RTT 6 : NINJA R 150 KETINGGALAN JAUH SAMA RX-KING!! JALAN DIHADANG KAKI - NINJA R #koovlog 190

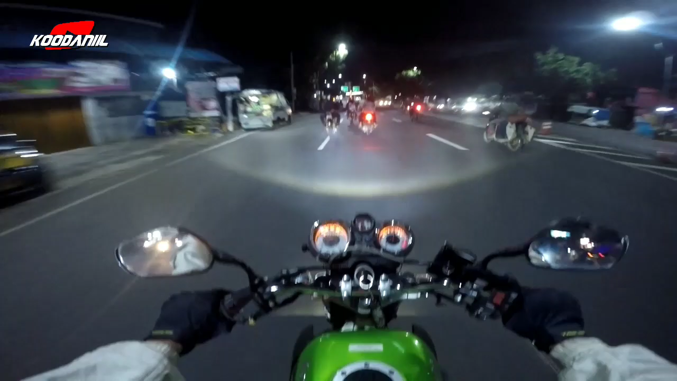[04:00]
Oh, bawah, kiri. Wow. Kiri lagi. Oh, ini jalan yang tadi loh, yang tadi kita nungguin itu. Iya.
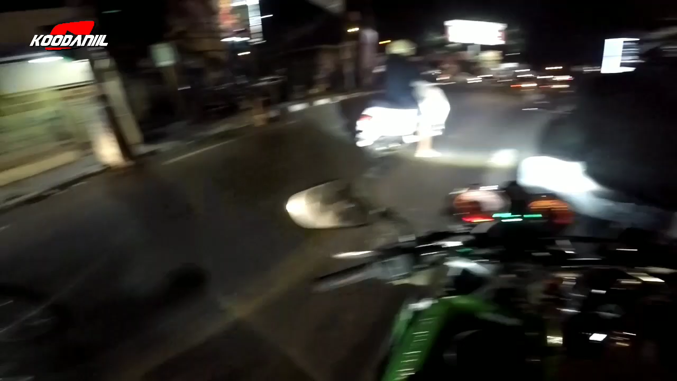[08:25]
Waduh. Lobang. Kayaknya udah masuk jalur Soekarno deh. Kayaknya cepet banget. Kayaknya sih iya. Oh iya, bukan, Ting.